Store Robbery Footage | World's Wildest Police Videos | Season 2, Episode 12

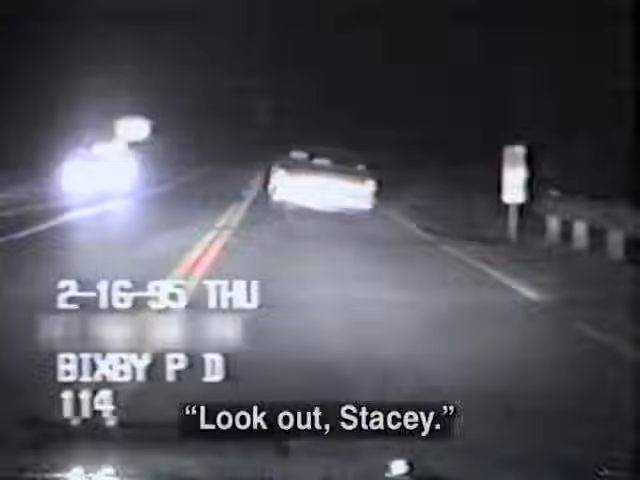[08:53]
Look out, Stacy. As the suspect speeds off, the officer in pursuit recognizes a potentially deadly situation. He's dragging the chain.
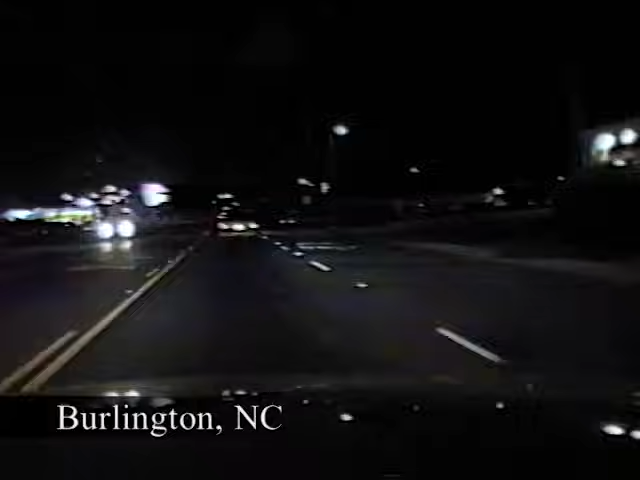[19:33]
Police pursue a drunk driver. This guy has someplace to go, and he's endangering lives to get there. He misses an oncoming car by inches and veers back into his own lane. Running a red light and almost plowing into a pickup, the driver finally reaches his destination, his own driveway.
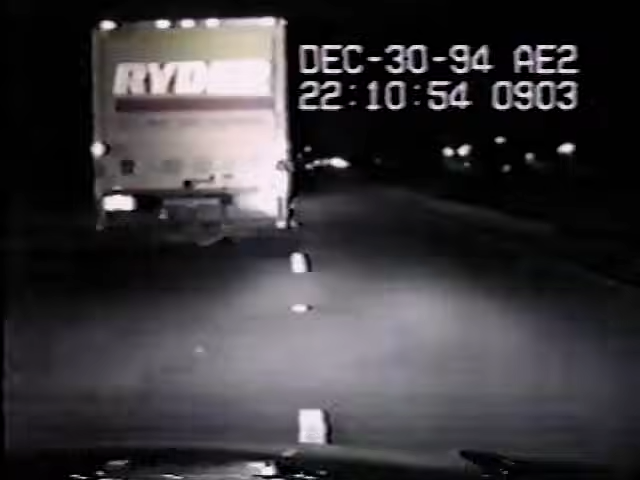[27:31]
He panics and swerves into a field. But the truck can't take the terrain and is forced back onto the road.